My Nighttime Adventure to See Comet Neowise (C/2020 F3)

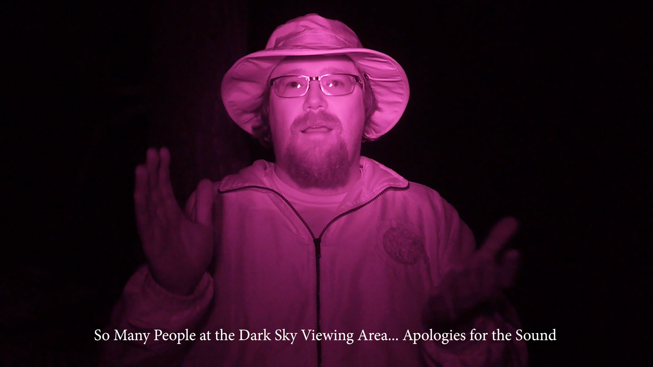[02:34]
I know it's a little bit crazy IR light technology here but yeah if you enjoyed this video please consider giving it a like and if you want to see more astrophotography subscribe to the channel and I'll see you in the next video where I'm going to be reviewing some Nikon lenses that I used to actually take this photo tonight and talk more about how you can get a nice Nikon vintage lens cheap that actually does really good with astrophotography.